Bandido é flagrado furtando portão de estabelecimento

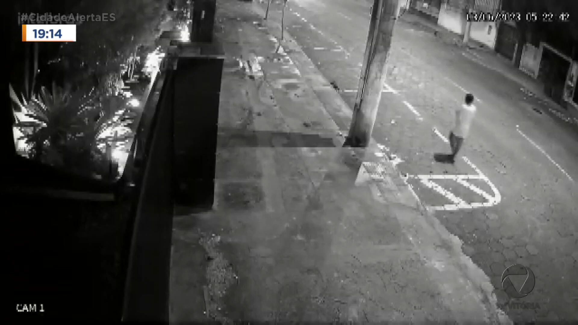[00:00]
O bandido é esse de camisa branca, que caminha pela rua. Ele olha para os lados, se vigia. Quando percebe que ninguém está por perto, ele se aproxima do portão de um cerimonial e força várias vezes.
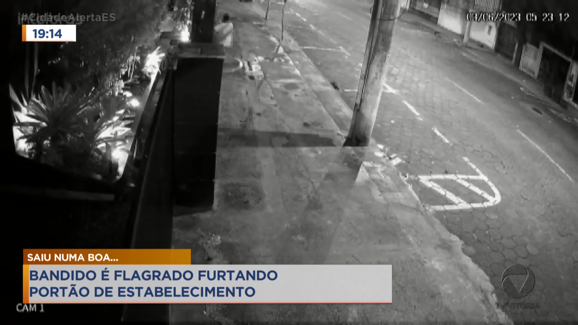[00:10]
Finalmente, ele consegue retirar o portão e foge.